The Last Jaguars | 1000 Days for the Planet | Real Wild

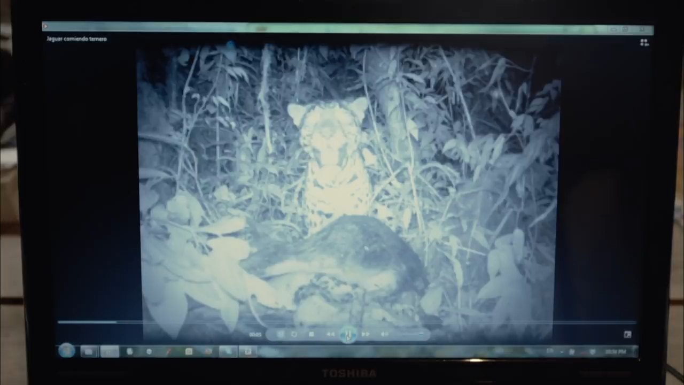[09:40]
What is that? Is that a cow? That's definitely a cow, and that looks like Cora. Yeah, that's Cora. Amazing. This is amazing. That cow's probably been dead for at least two or three days, you can see by all the flies and the entrails coming out. Yeah. You don't see that every day. No. These images are rare and valuable,
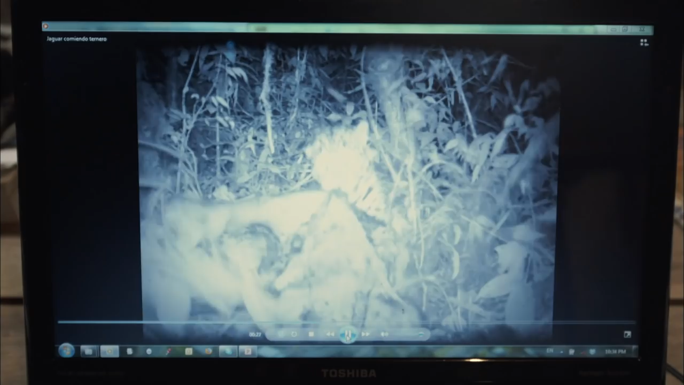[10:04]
but they also demonstrate the problems of coexistence between cattle farmers and forest predators, like the jaguar. Yeah. That's amazing. That's amazing. Look at that. That's a big jaguar. Look at that. I see this drink in his mouth. Look at that. Wow. And there she goes. Oh, amazing. That is awesome. That's great. That is awesome.